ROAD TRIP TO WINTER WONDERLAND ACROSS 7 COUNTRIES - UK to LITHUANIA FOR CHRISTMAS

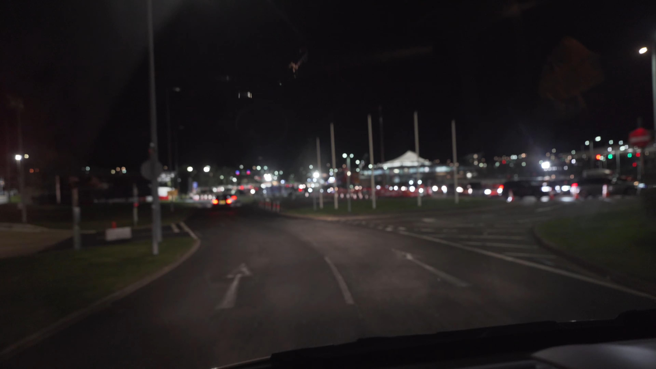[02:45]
Busy. Oh, it's busy. Oh yeah, damn. Look at that queue.